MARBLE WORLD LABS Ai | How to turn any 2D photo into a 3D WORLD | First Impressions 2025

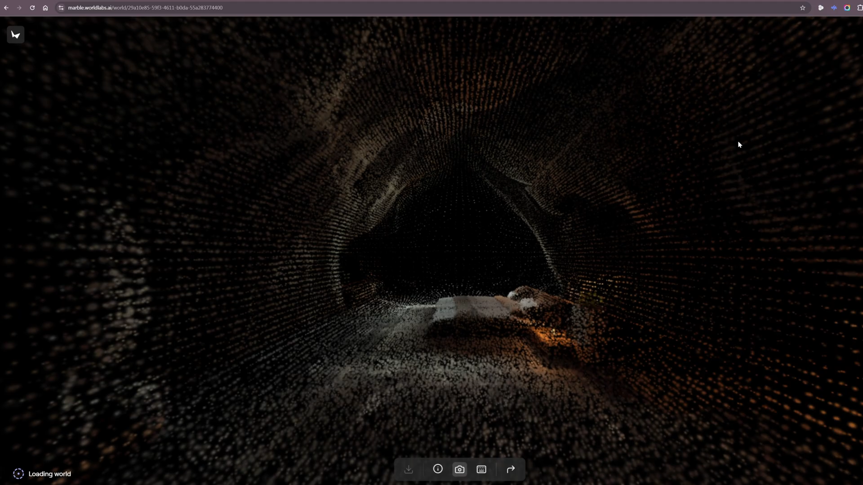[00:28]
it's going to give me this very interesting sort of 3d world you know effect that i can explore just
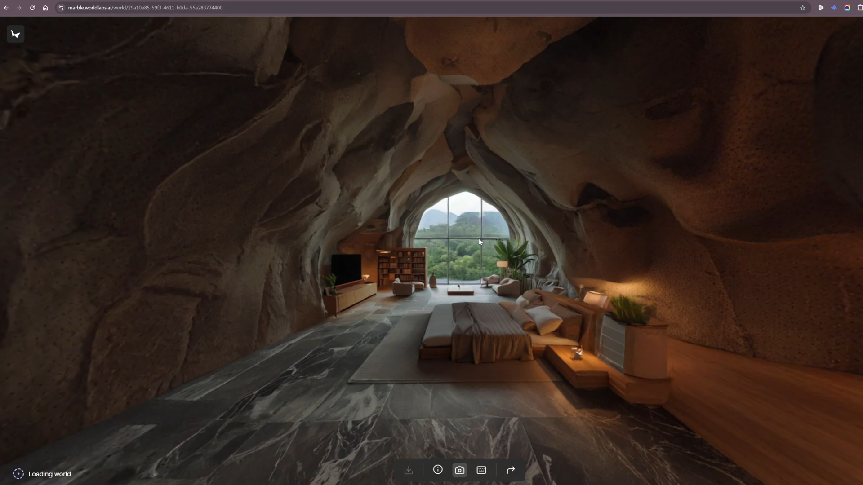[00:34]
by moving my mouse around which is very interesting and i can even go oh i can't okay there you go you can even go behind as well which is very cool look out the window you know it's a bit blurry in some bits but for what it's doing and figuring out you know everything else from just one 2d image is actually insane
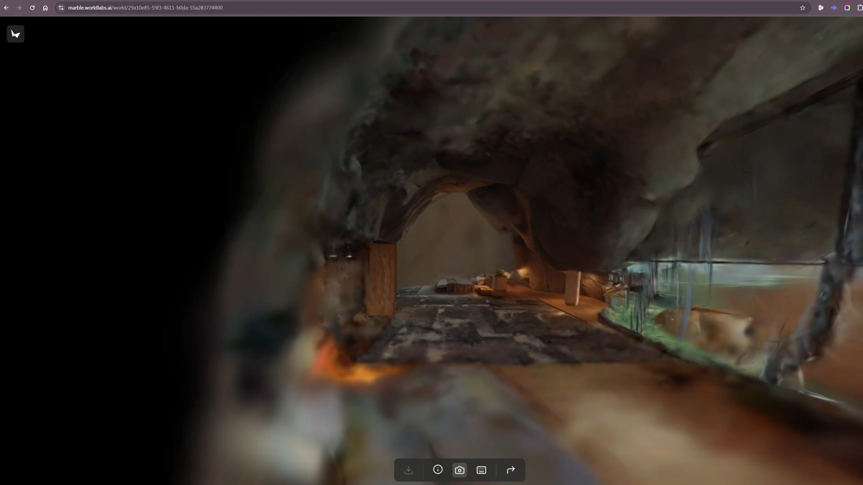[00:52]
and oh what ah oh okay i can zoom out
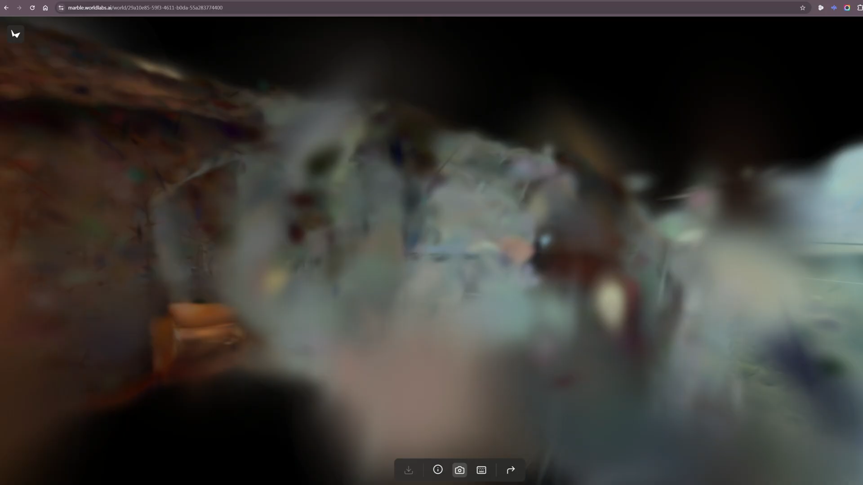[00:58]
it's like oh that's weird it's kind of like how a memory works right like i can oh that's so cool okay well this is its first
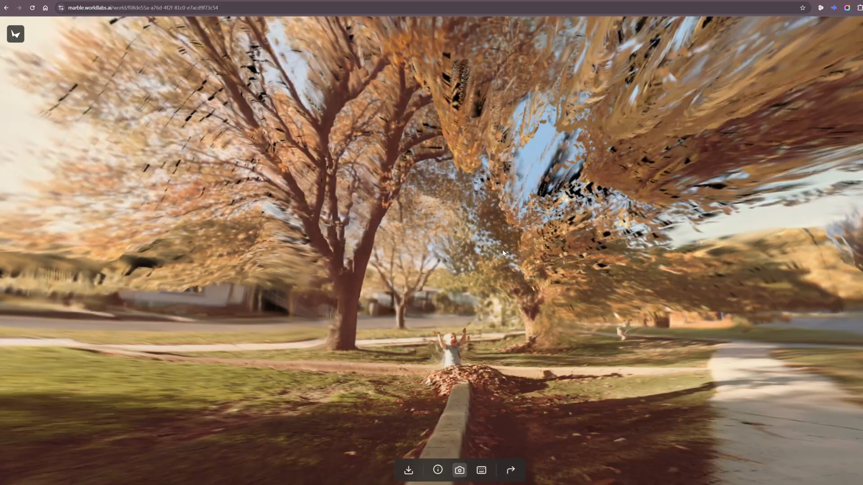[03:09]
oh whoa okay it gets pretty warped
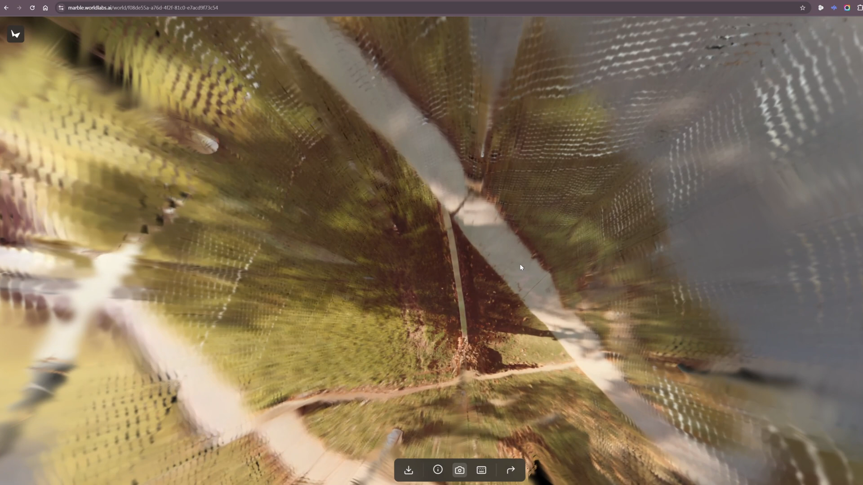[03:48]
spacebar makes you go up and control makes you go down i'm not sure that'll work on everyone's uh system
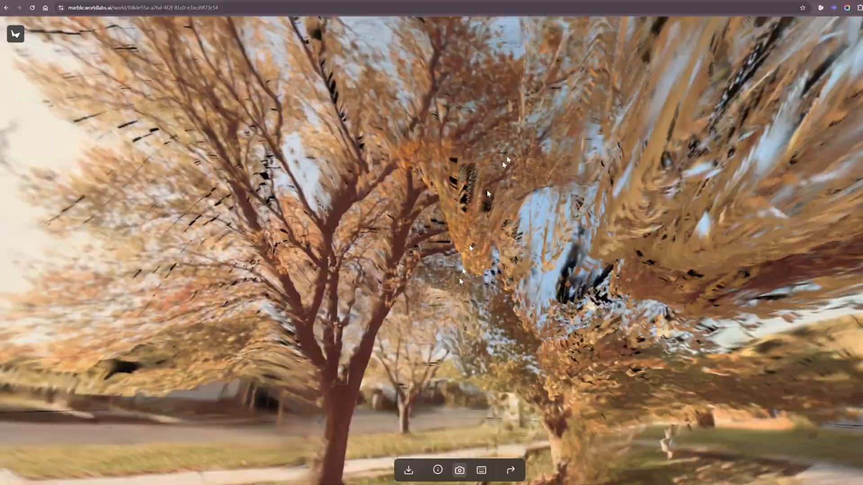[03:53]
so this is a quick lower res version of the world so to say the tree is pretty similar to the real tree but obviously i i there's no way that it can compare to you know real stuff
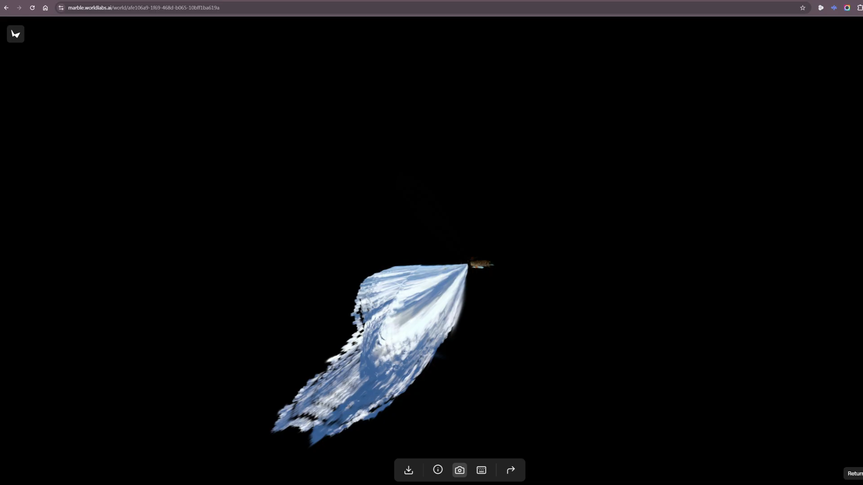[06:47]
origin ah there we go there's our origin okay that's good to know so down the bottom return to origin that's how you do it i'm mucking around pushing
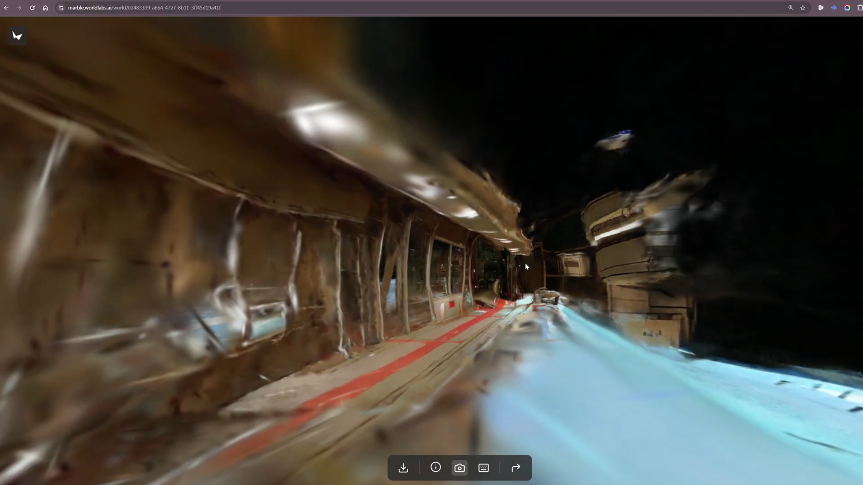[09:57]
very impressive to be able to just move like this i'm not sort of locked in with like you know an ai like telling me what it should be it's i'm able to manually control it the way i want when i'm looking around very cool so thank you for watching see you in the next video